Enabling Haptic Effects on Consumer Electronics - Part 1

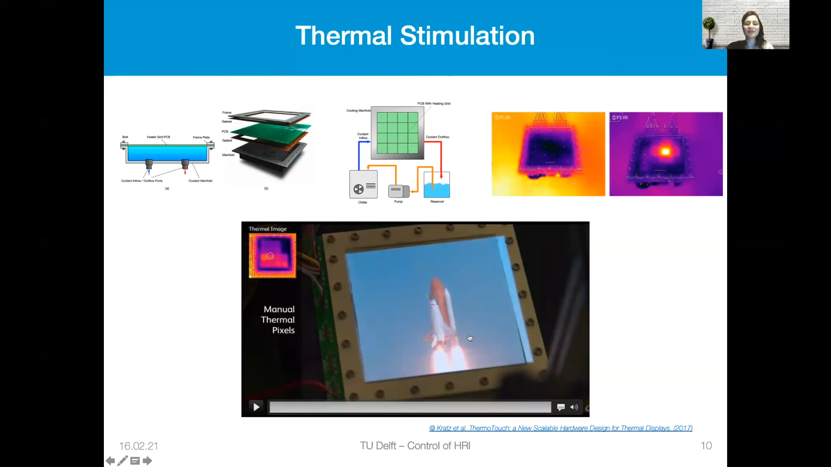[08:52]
and these parts are much more cooler because the heat doesn't reach to that part and you can feel like these are kind of sky and this part is much more hard much more hot so that it can give you kind of more emerging feeling.